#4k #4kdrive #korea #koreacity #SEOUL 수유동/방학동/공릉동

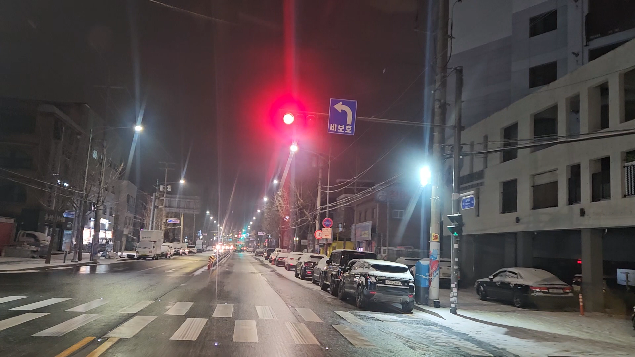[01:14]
운전하시는 분은 천천히 안전거리 유지하시고 다니시기 바랍니다. 네. 상당히 미끄럽습니다.